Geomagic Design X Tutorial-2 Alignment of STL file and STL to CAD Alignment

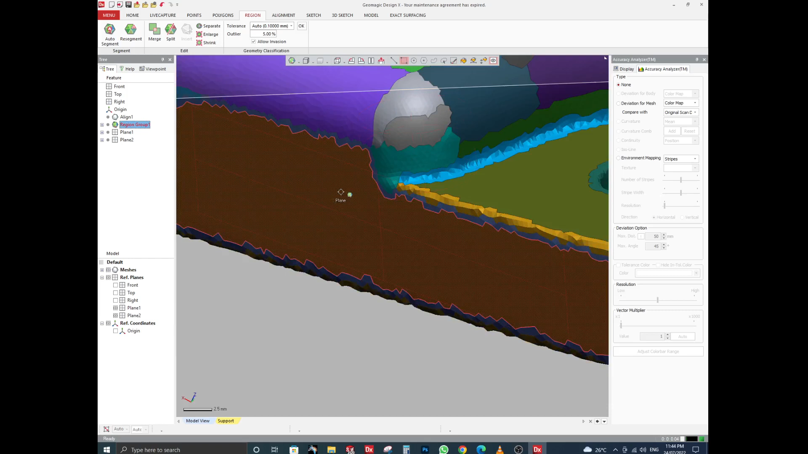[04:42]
this one if you want to increase size of this region you
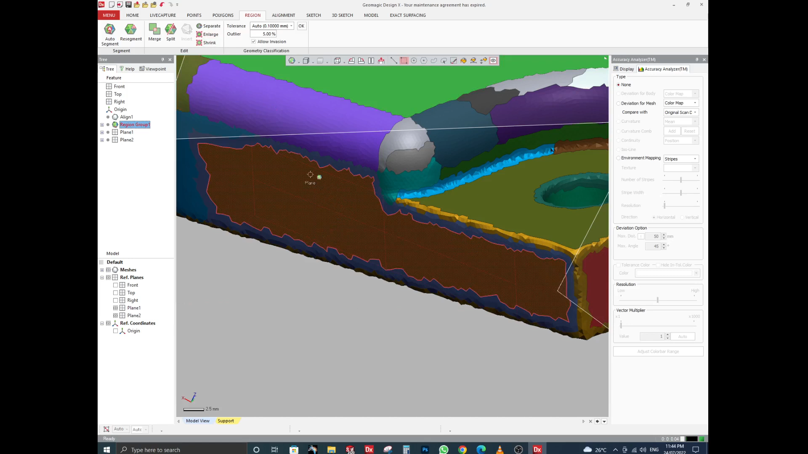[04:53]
can click on enlarge button and its area will be increase so now we will need shrink it
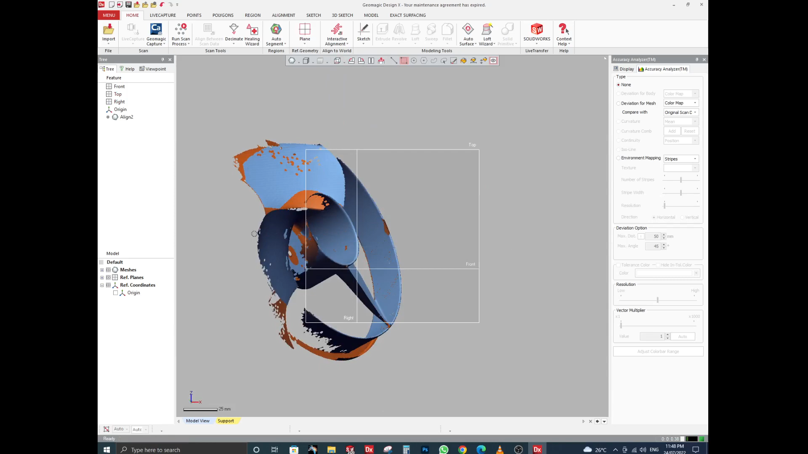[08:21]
align its plane so first of all
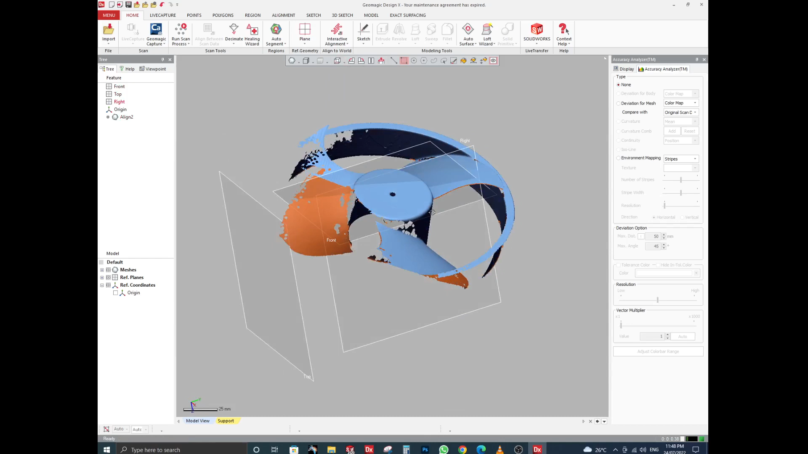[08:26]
before setting his plane we will go to regions and click on auto segment and it is necessary to first click on auto
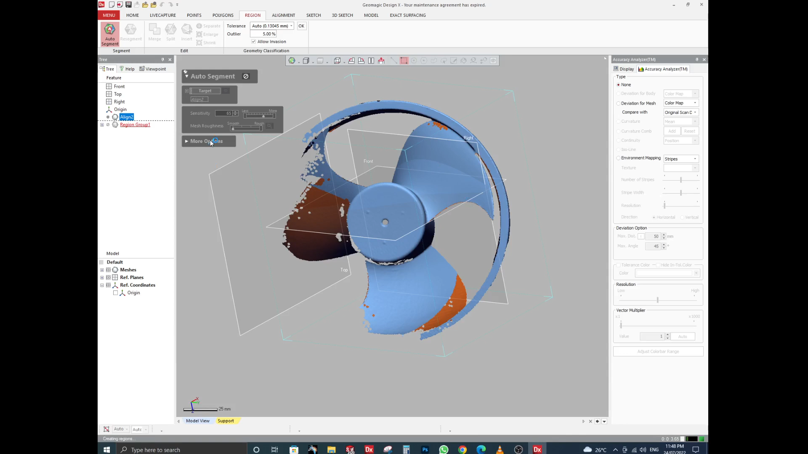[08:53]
segment so that we can click on its plane
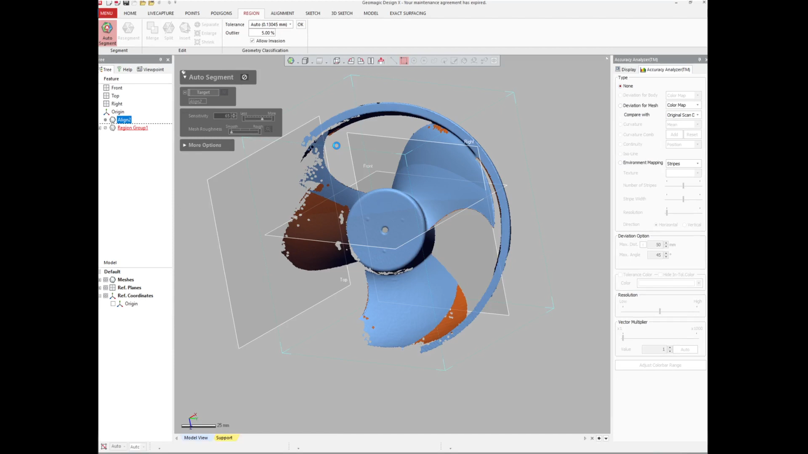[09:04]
so i have imported match data
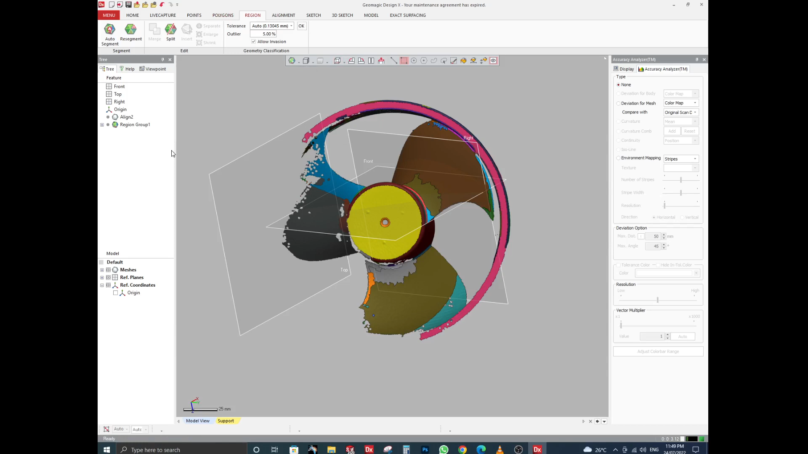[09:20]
so i have imported match data now using insert import so now hide the plane
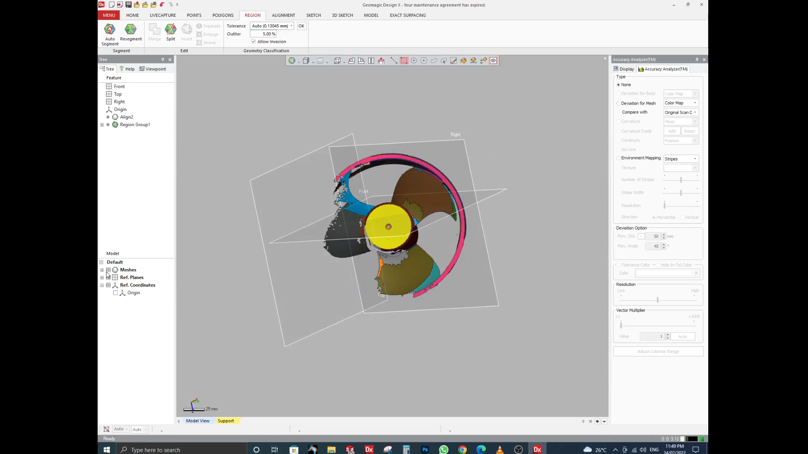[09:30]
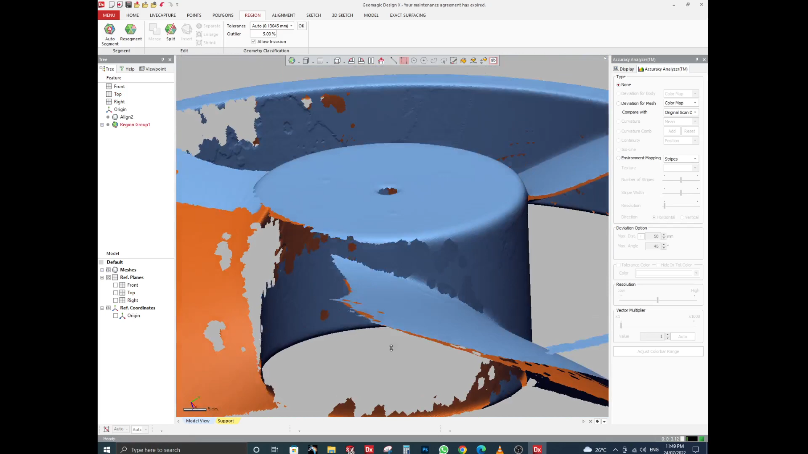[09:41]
now i will shrink it's this plane because you can see here is rough surface
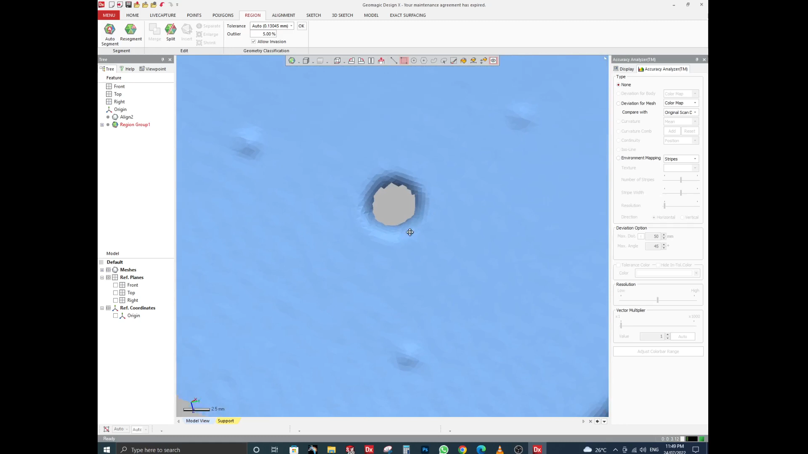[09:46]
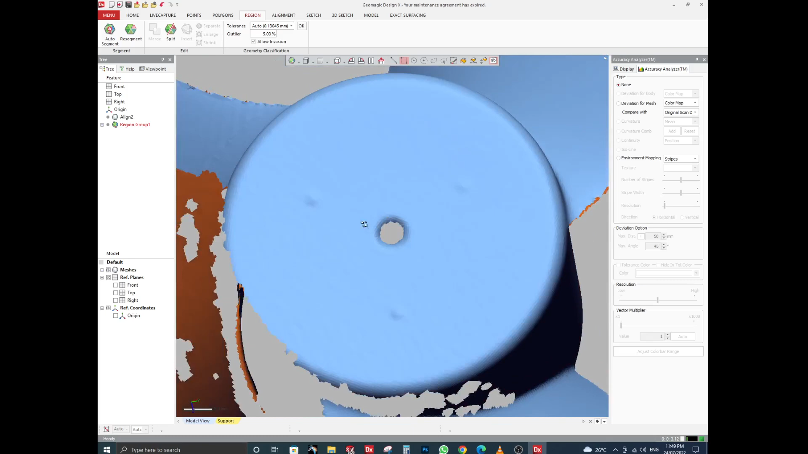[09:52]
so we will need clean surface for the plane so that i will shrink it's this area plane area so click on this plane and shrink its size
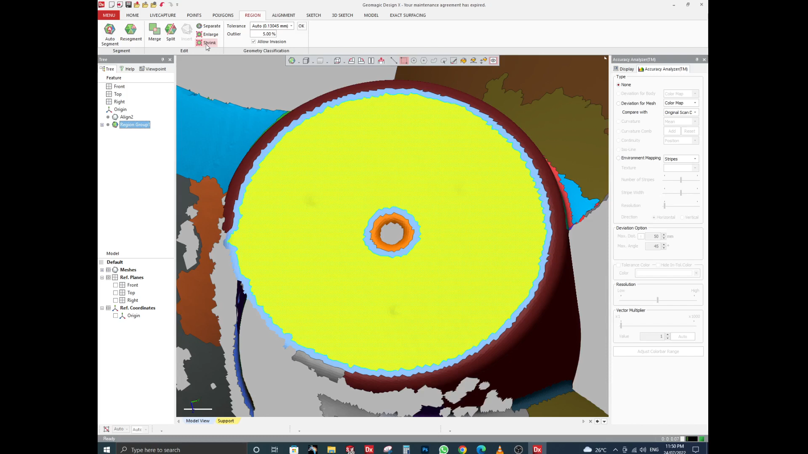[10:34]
you can see here is area decreasing when i click on shrink button
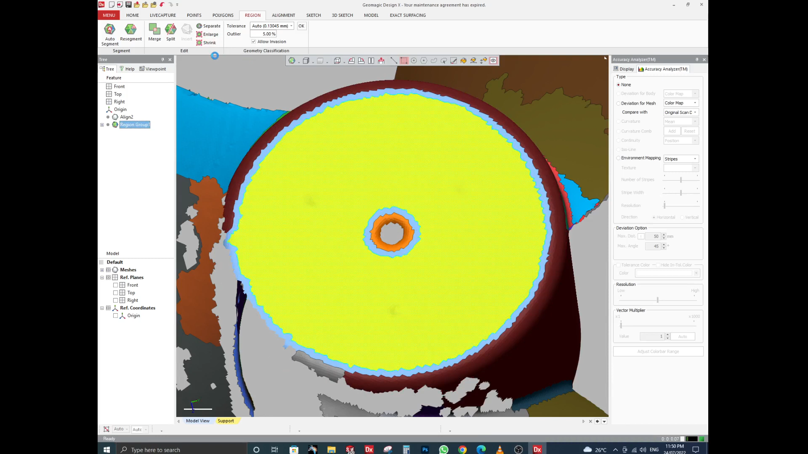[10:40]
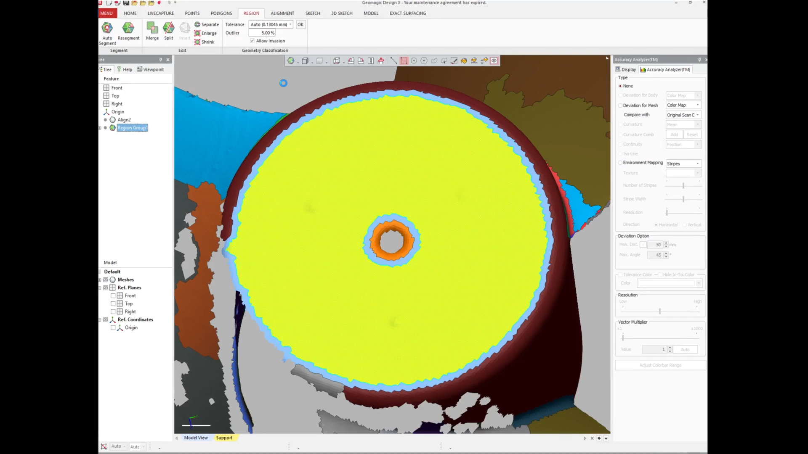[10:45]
so this is enough for the plane
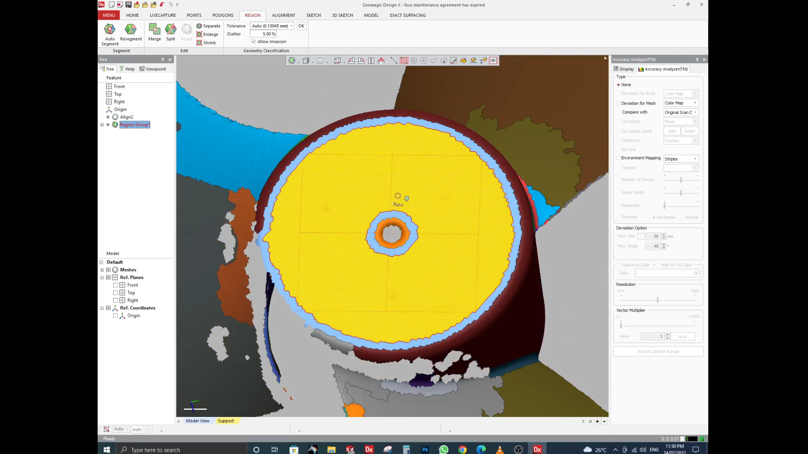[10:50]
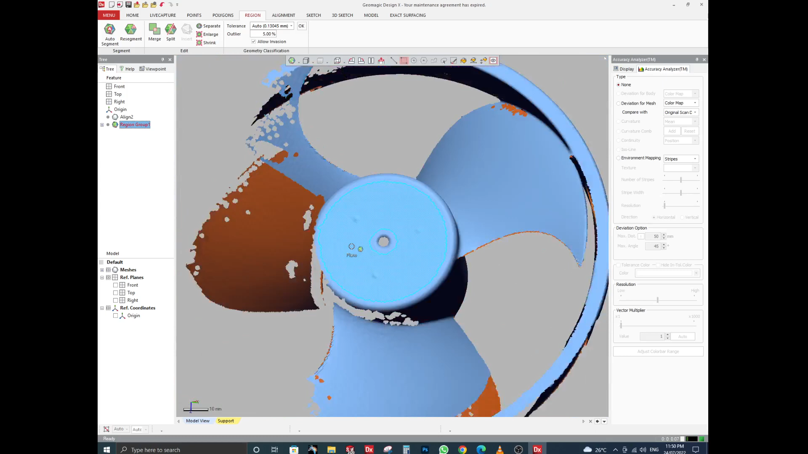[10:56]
so now
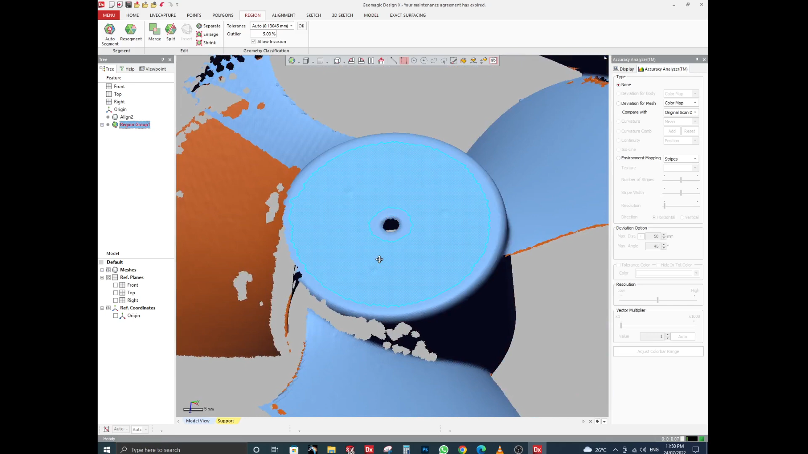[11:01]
we will go to here model and select on plane and select on this area
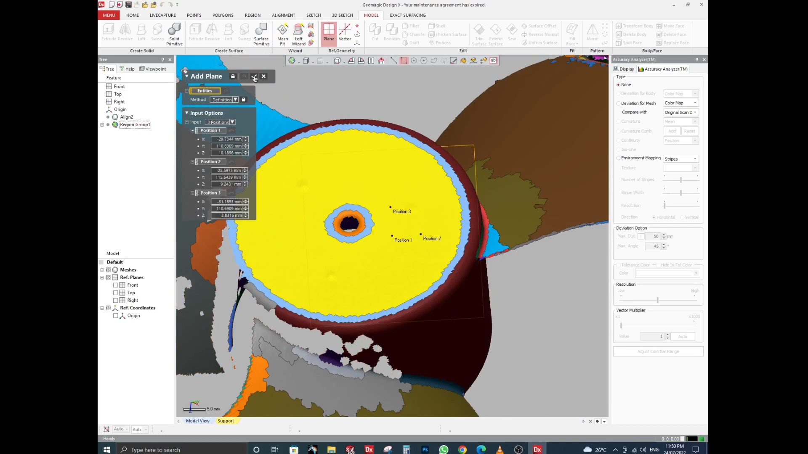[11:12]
so this is not
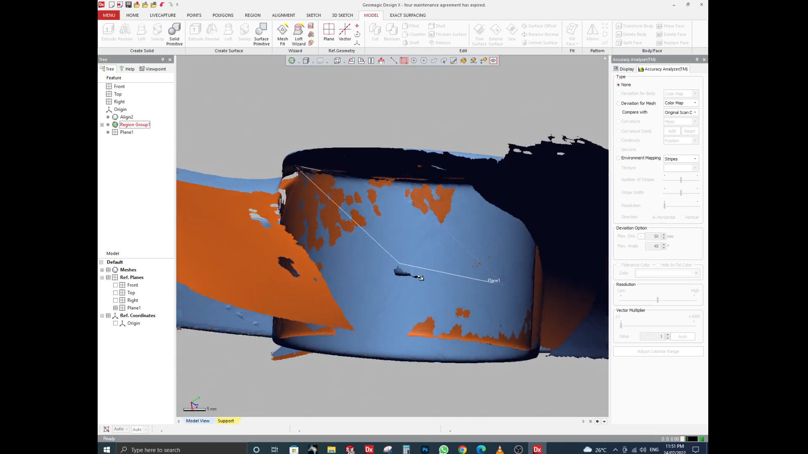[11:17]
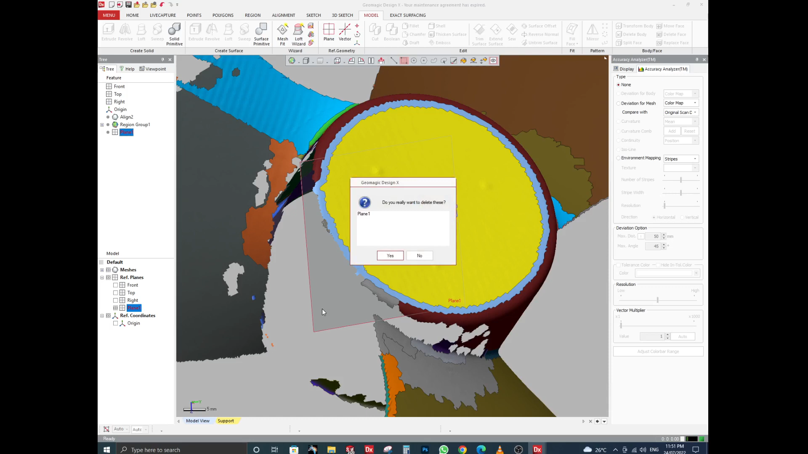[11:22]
so we again click on this plane plane plane and here you will need to click on extract button so here you can extract plane
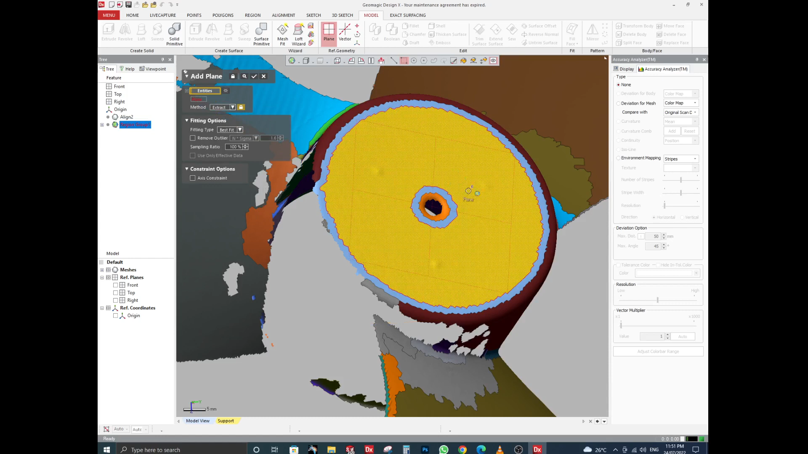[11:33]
and click on ok
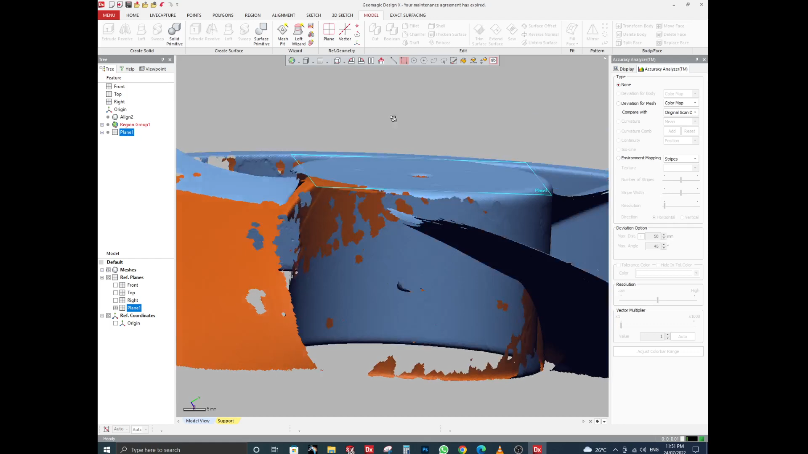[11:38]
you can see plane has been placed on this service